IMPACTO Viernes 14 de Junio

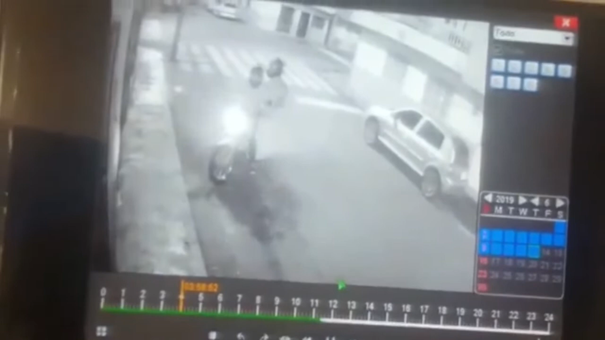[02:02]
En Copacabana, Antioquia, grabado con las cámaras de seguridad de alarma, Lancet quedó este par de ratas en moto que intentaron robarse otra moto en la madrugada, pero a pesar de que la quitaron el destrabe después de mucho bregar, no pudieron llevársela porque le apareció el dueño.
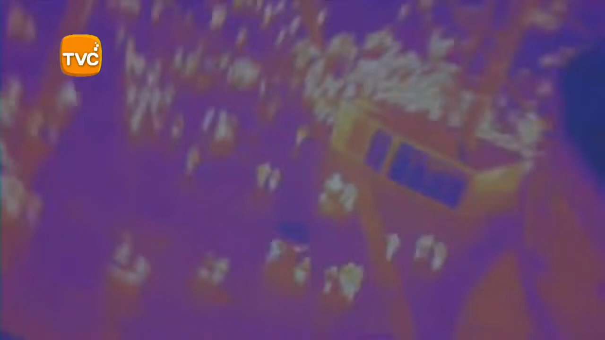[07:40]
una cámara de ultra definición 4K, espectacular, con visión nocturna también
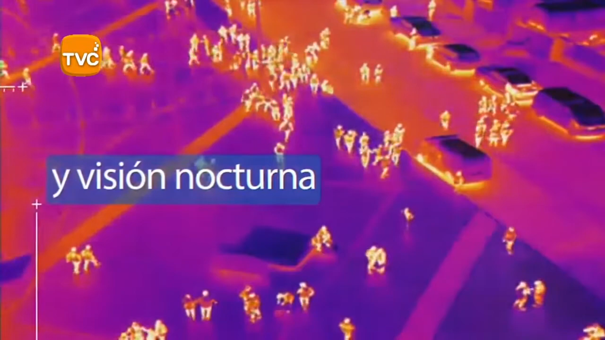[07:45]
para verificar todo lo que tenga que ver con este tema de la seguridad.
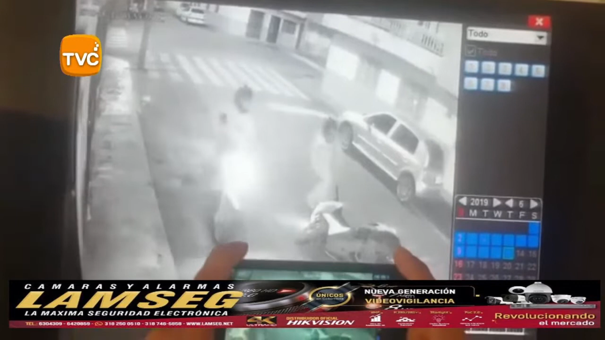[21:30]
Pero ve que el dueño como que se regresó a traer el arma y entonces este se regresó. Y cuando vio que llegaba el dueño y el otro ya había arrancado la moto, ¡córrale, hijo de madre! Ratas en Copacabana, Antioquia, que no se pudieron robar esa moto. Vamos con más noticias. Noticia en Florida Blanca. Miren la irresponsabilidad de los conductores de busetas.